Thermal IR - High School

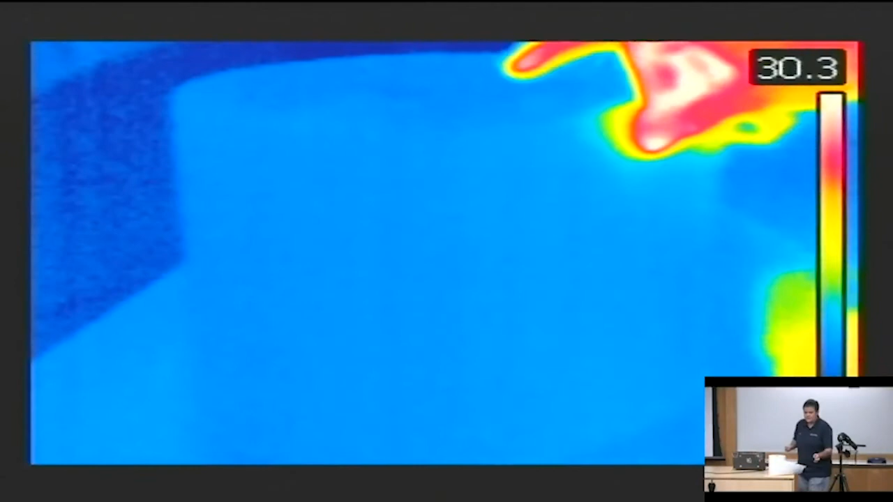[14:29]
But what you can do to show that there's heat transferred, if you just put your hand up against it. Now, my hand is much warmer than the paper towels.
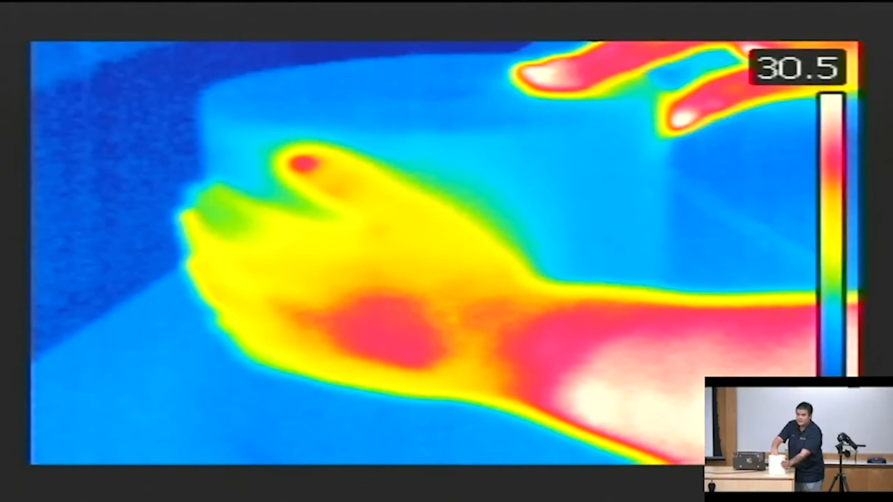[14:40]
So what I'm doing now is heating up the stack, the roll. And because it's paper, you can actually take my hand off. You see my hand print.
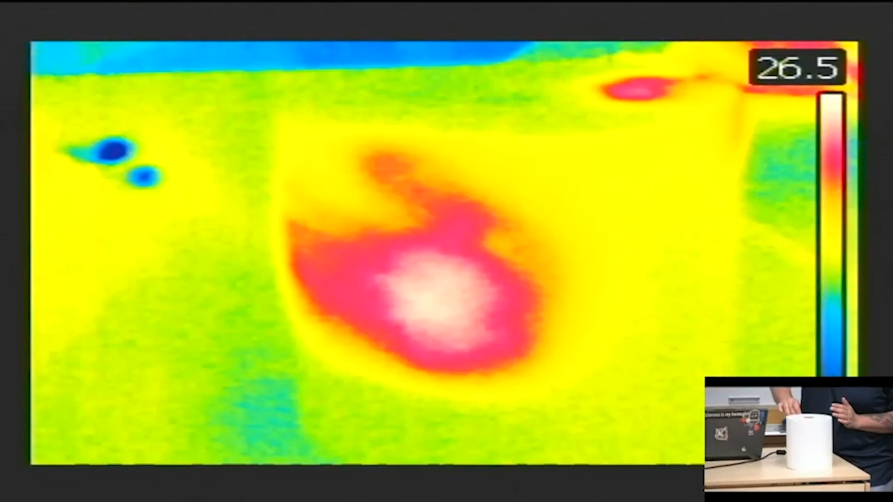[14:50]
And I will unroll the paper towels.
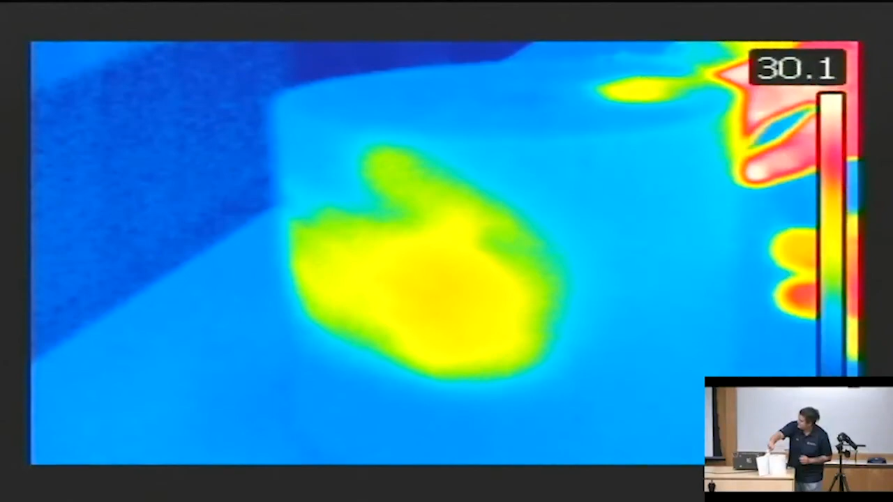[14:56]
And you can see that my hand print stays on them even after multiple layers are removed.
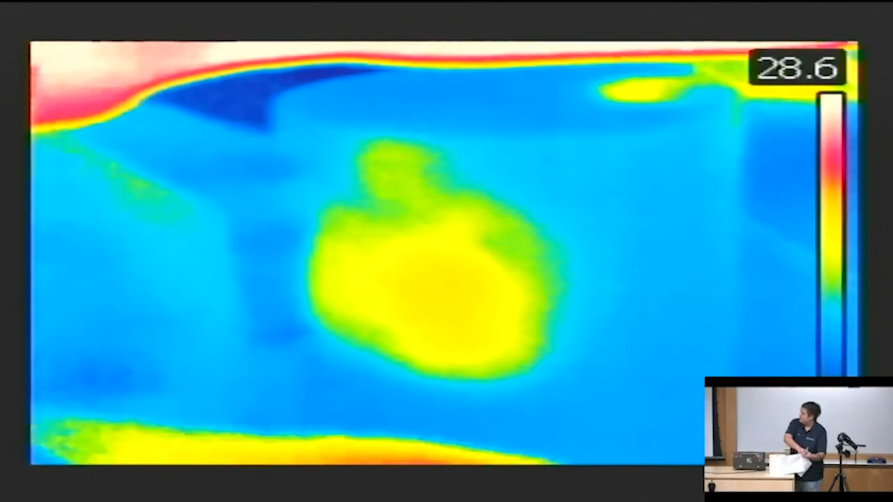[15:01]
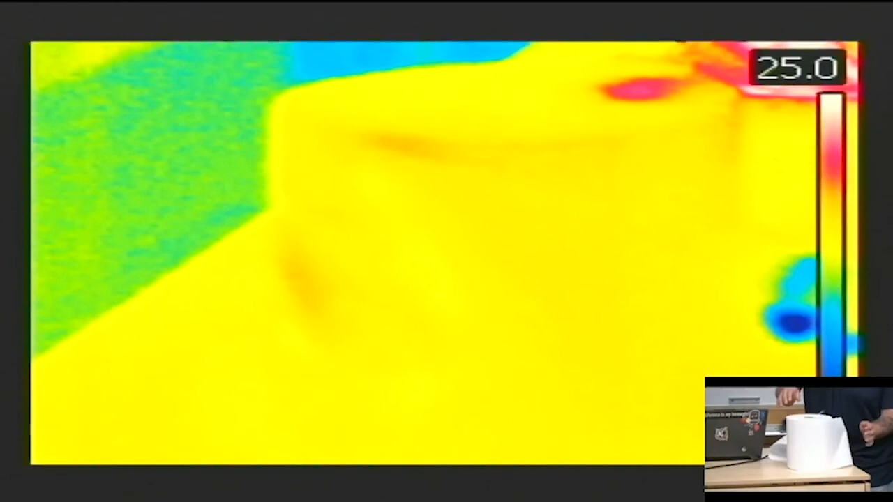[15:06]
Now this is because my hand was heating up multiple layers and
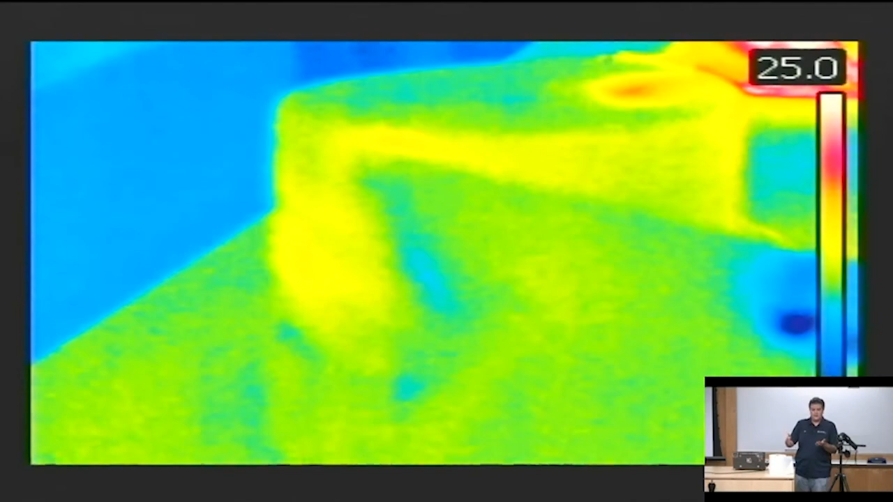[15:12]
causing it to retain heat even deeper down, even once I remove the towel.
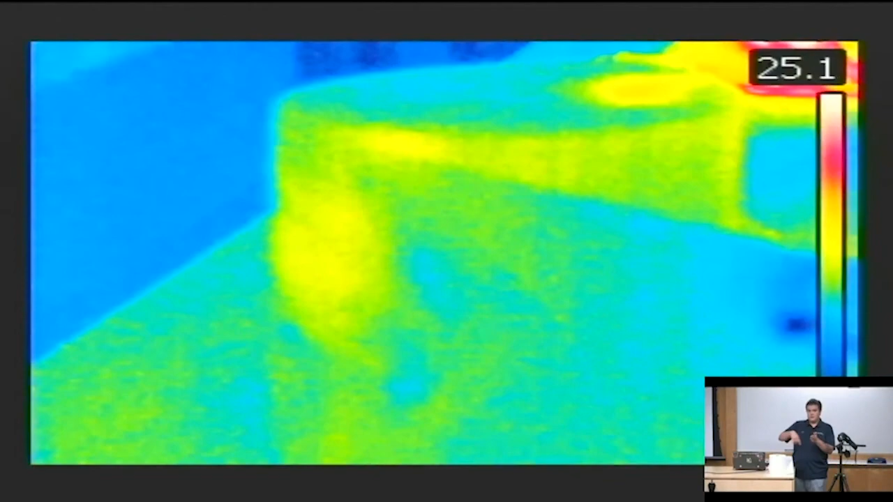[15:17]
So I was still measuring that surface,
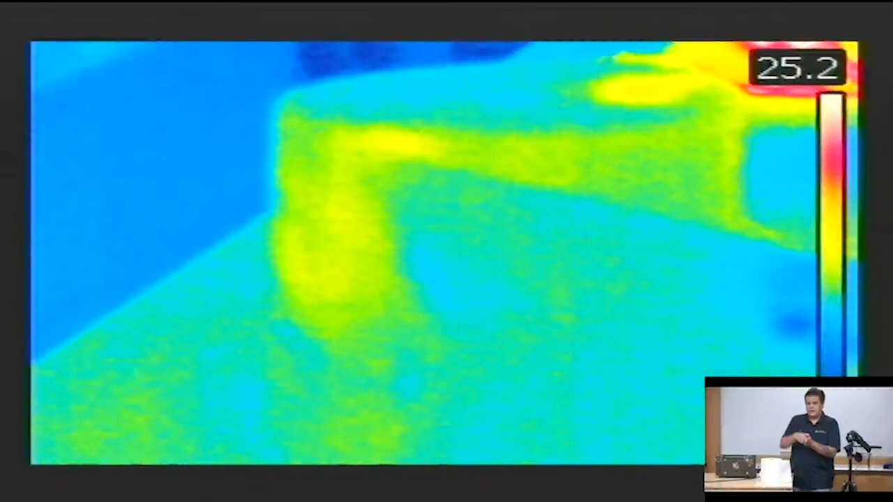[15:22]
but I was able to get multiple surfaces in because the heat conducted through.
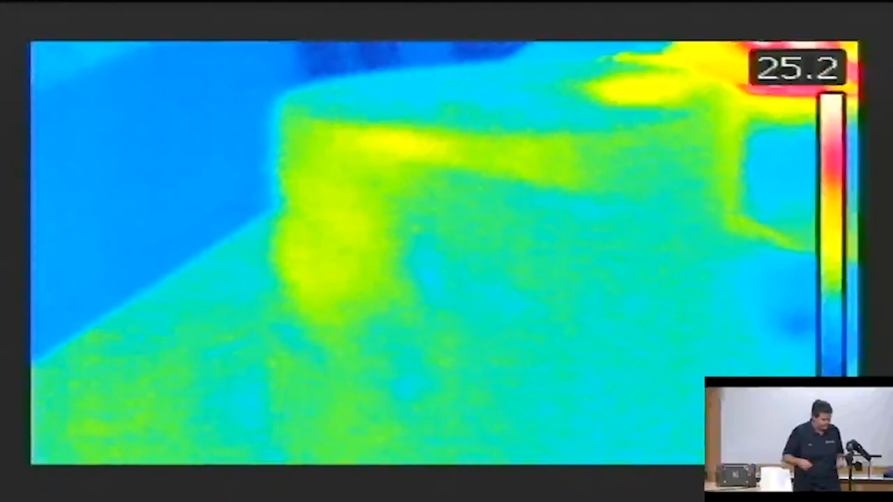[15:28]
So now for the reflection, we're going to turn around here, point at the whiteboard.
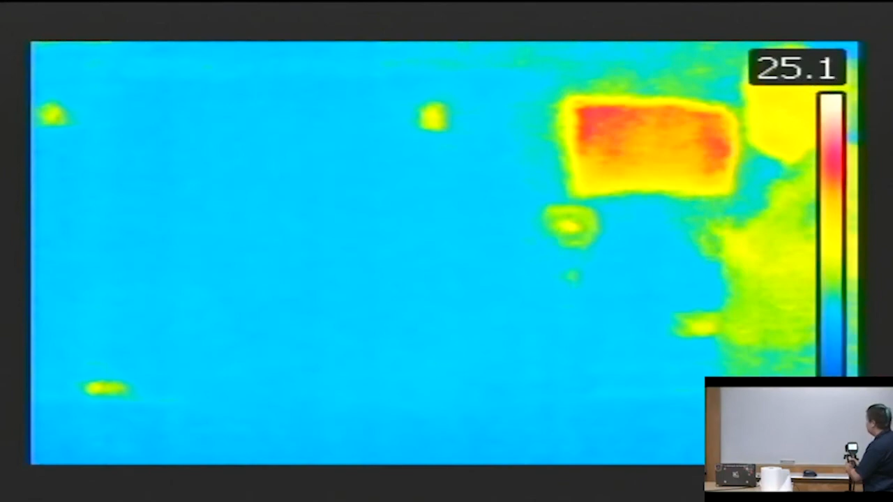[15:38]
I'm fully pointed at the whiteboard. I'm not pointed at myself.
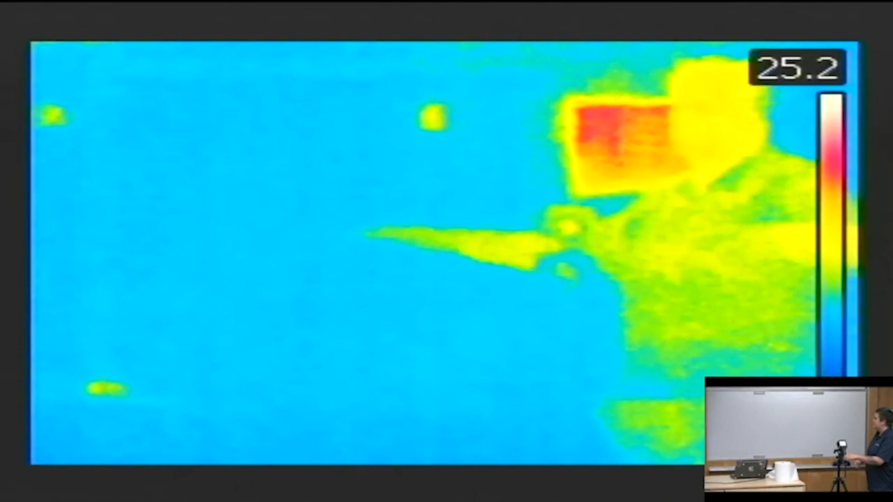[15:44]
But what you can see is I can move. You can even see the camera in here because the camera is warmer than ambient temperature. And you can see that my reflection moves as well.
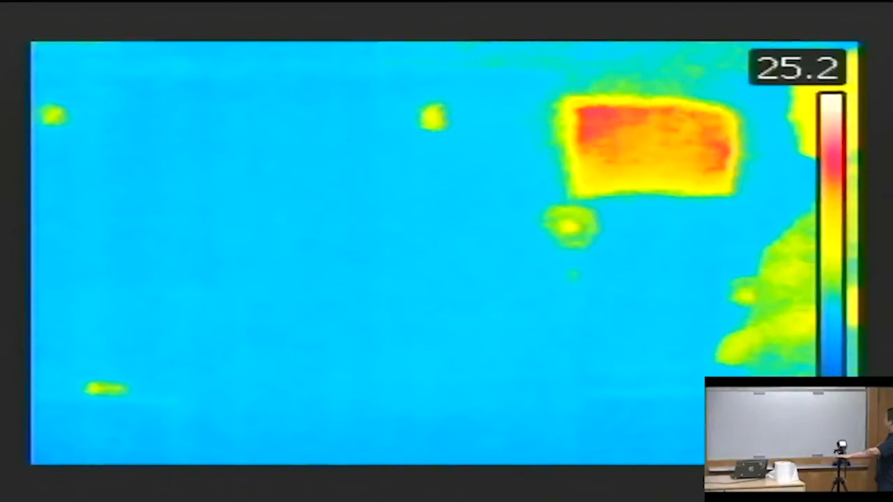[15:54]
So that's just one more way that thermal cameras can pick up that temperature change.
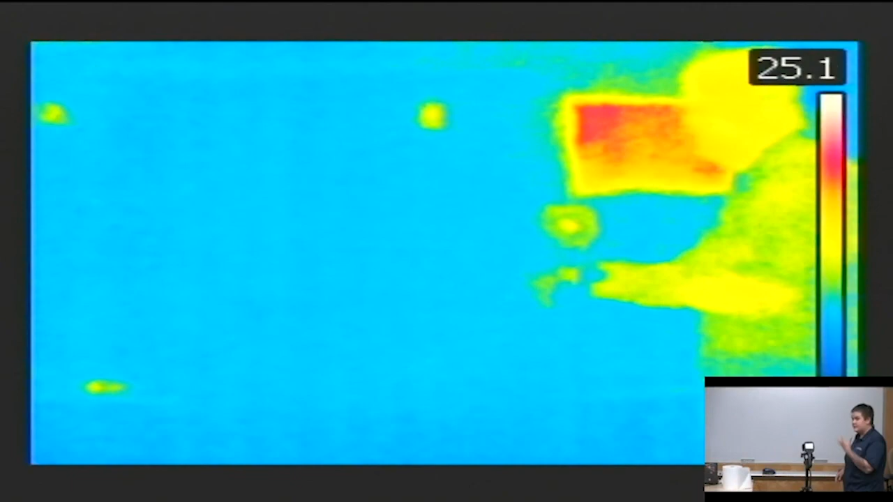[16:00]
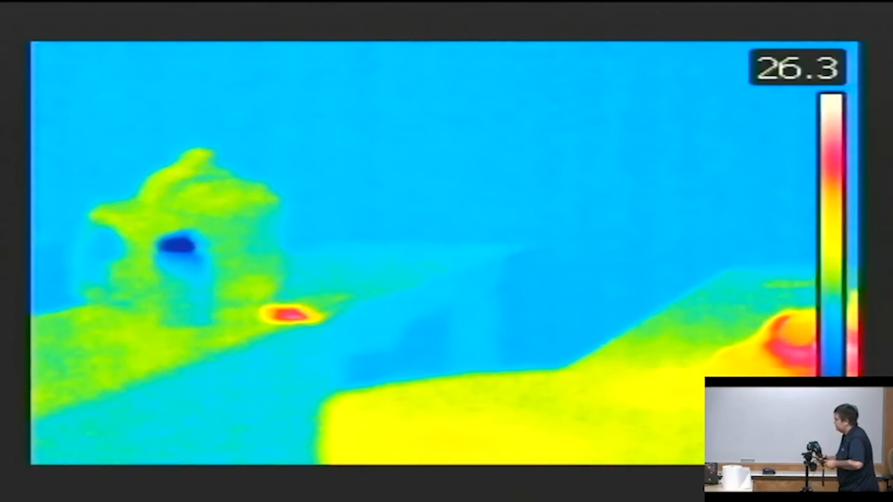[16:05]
See some other. See my water bottle over there, which is cold.
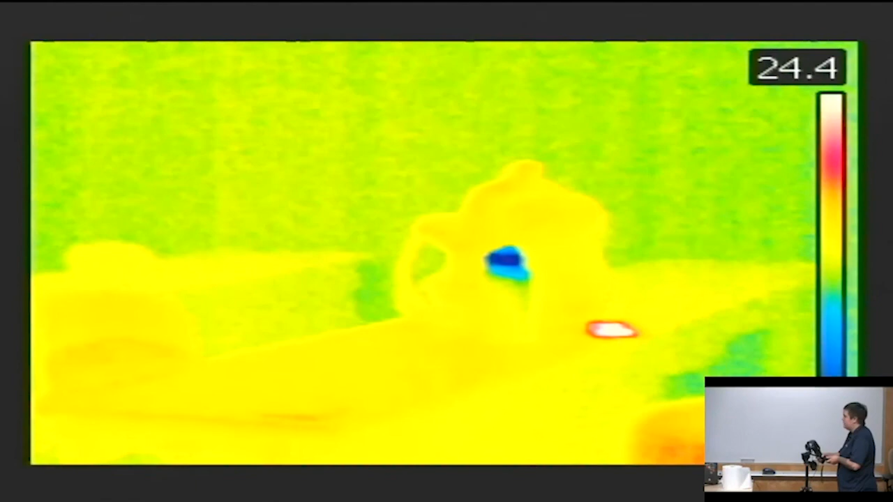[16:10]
Just stuff like that. You can pick up big temperature changes, small temperature changes, depending on how you change your camera.